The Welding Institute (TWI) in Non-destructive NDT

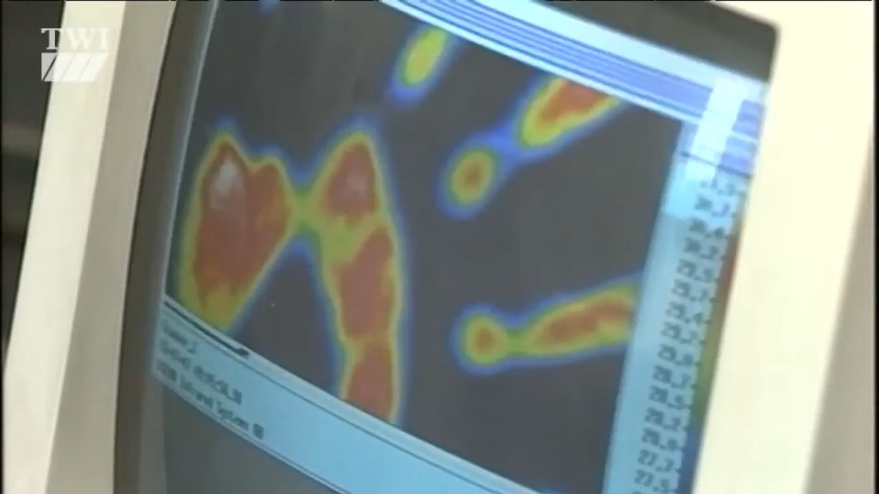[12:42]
thermography thermography is the simplest of all thermal inspection techniques it involves using an infrared
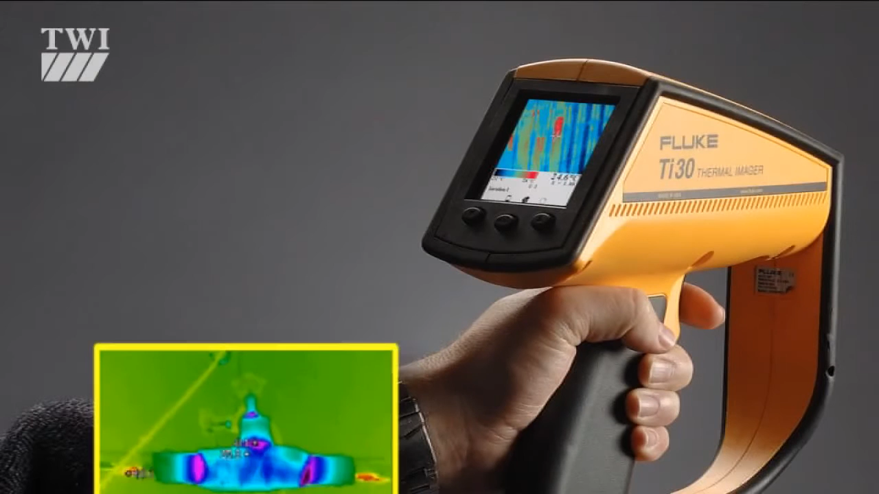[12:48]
camera to look for abnormally hot or cold areas on a component operating under normal conditions
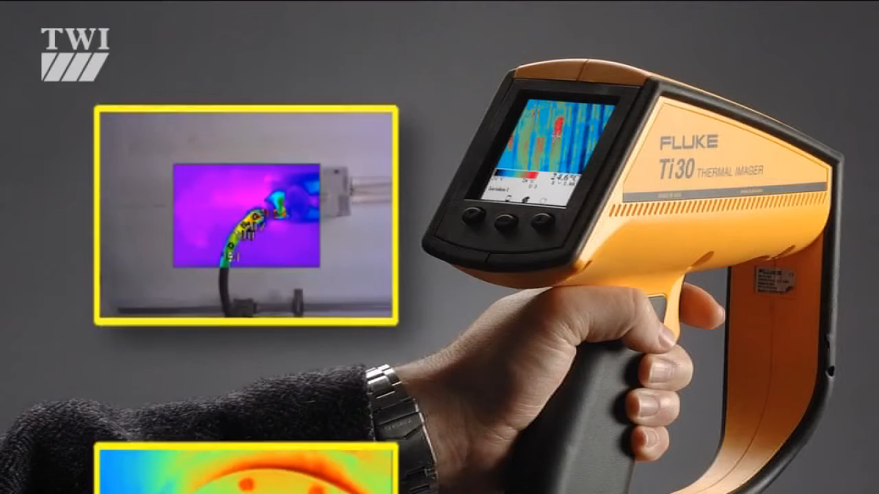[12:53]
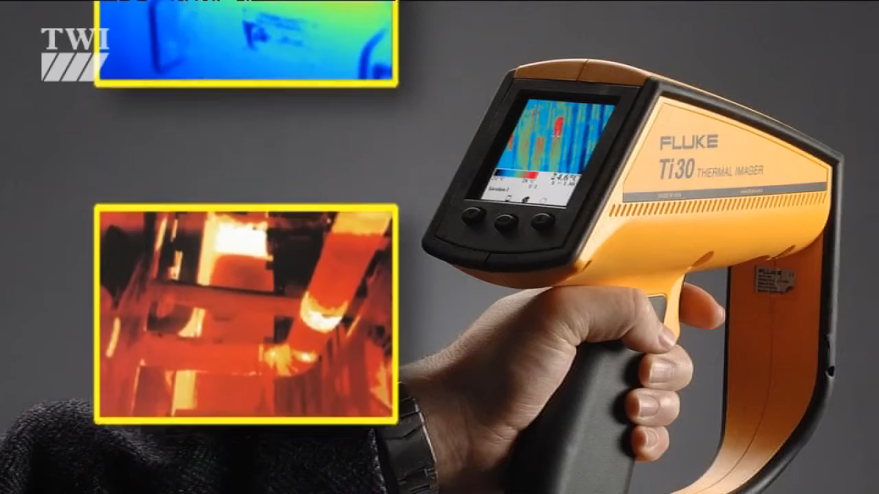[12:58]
most modern thermal cameras are able to detect temperature differences of less than a quarter of a degree celsius
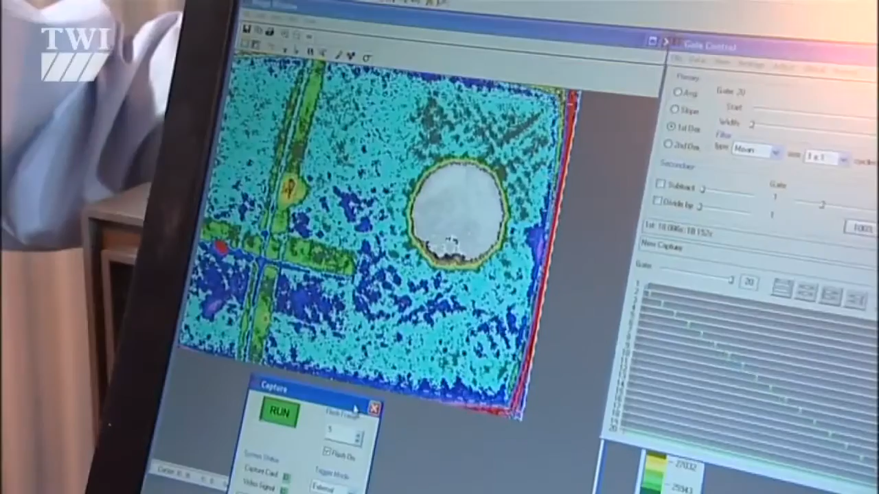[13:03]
and they enable thermal images to be recorded on video or computer disk for future analysis